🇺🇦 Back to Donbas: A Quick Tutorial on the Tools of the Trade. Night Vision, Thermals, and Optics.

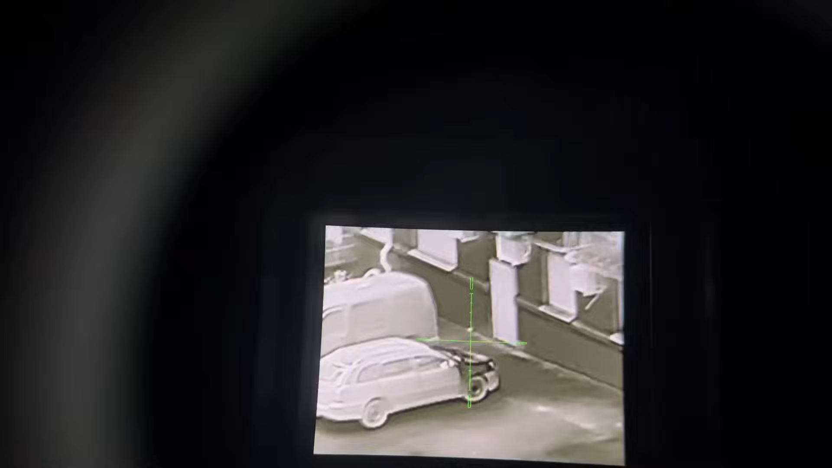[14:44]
and if I want to go in times four still pretty good
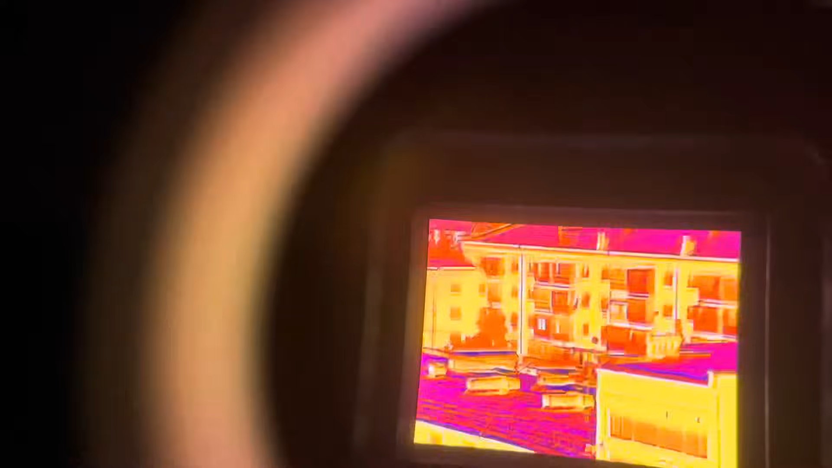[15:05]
every different application fusion red hot it all has its place okay
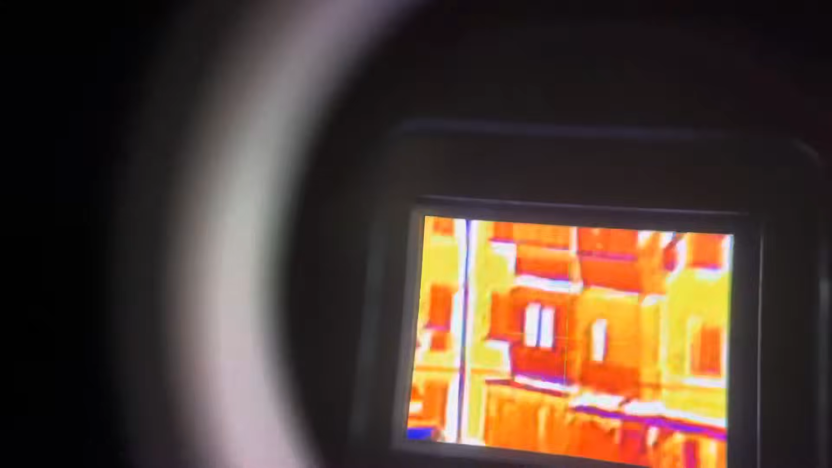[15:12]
black hot I find that easier to detect on my eyes there's
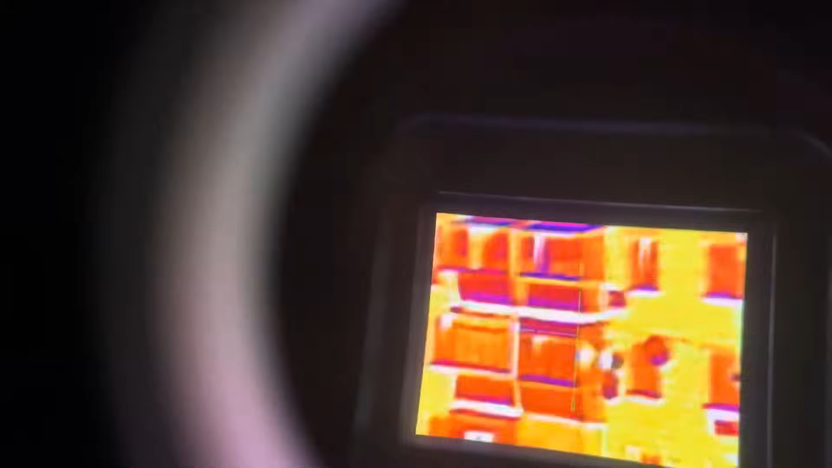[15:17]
different contrast you might want to work on so there's lots of things to consider but as you can see there you go
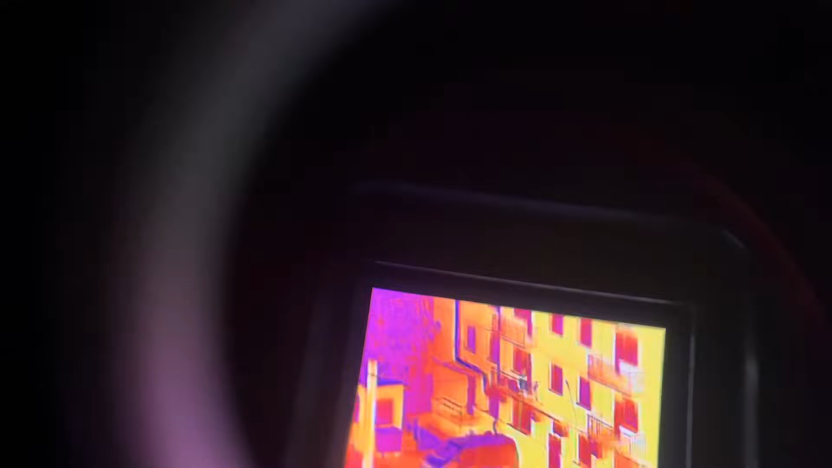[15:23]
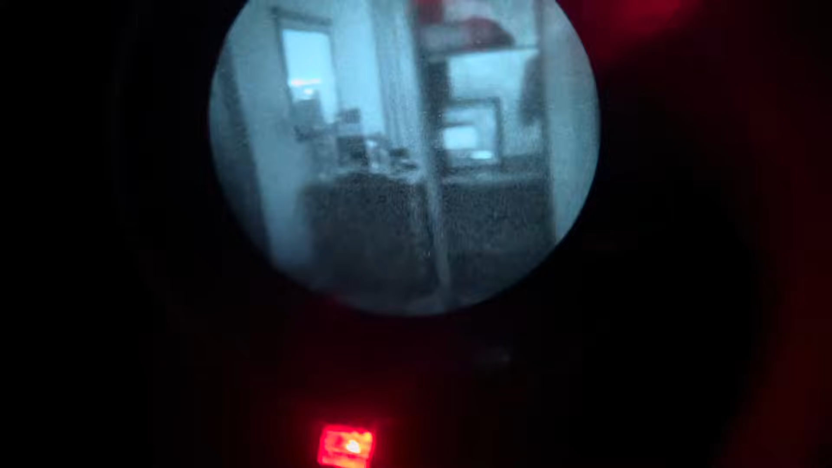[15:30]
right so you see you've got the NVG moving around the room
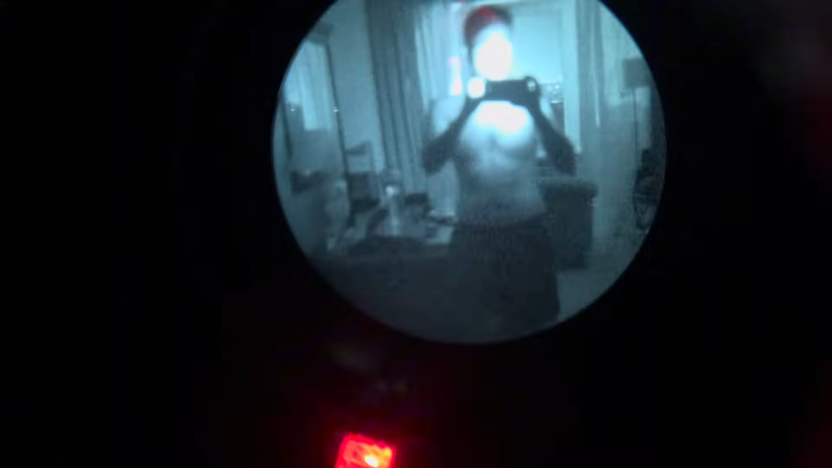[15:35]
and there you see Brandon now
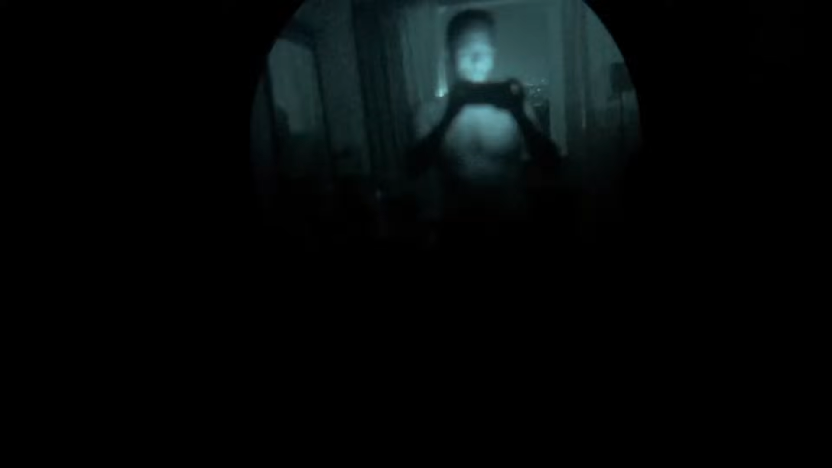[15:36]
this is what I want to show you you can see through a thermal look at this sexy guy here watch this
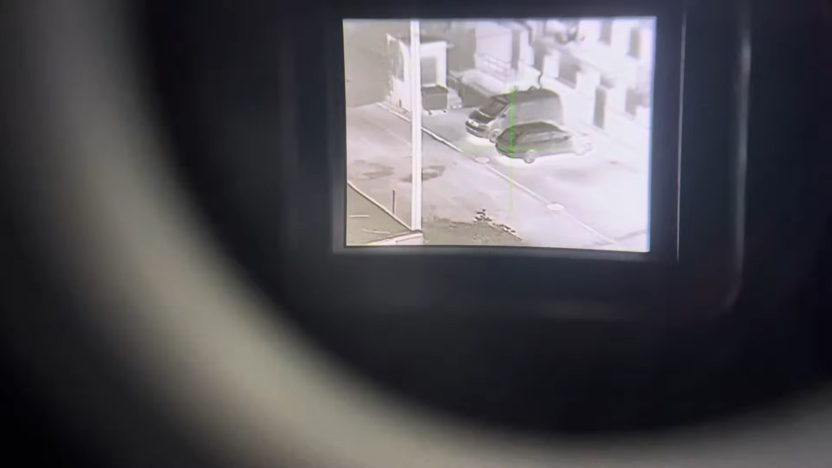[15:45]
great resolution
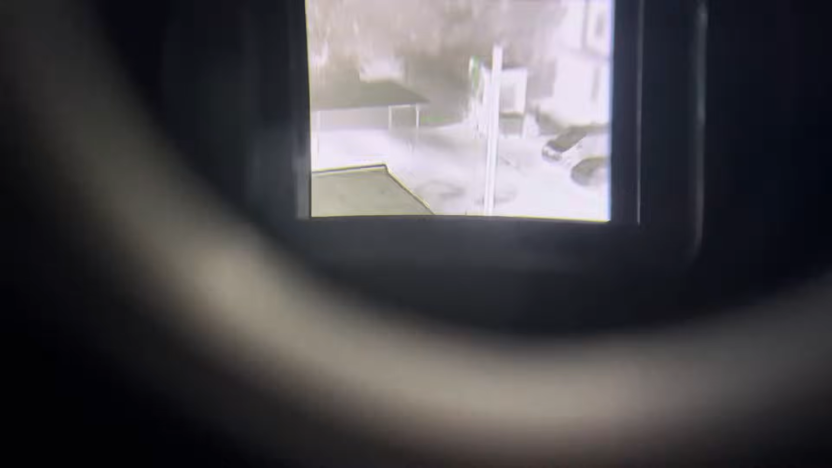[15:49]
now watch this and I put it behind glass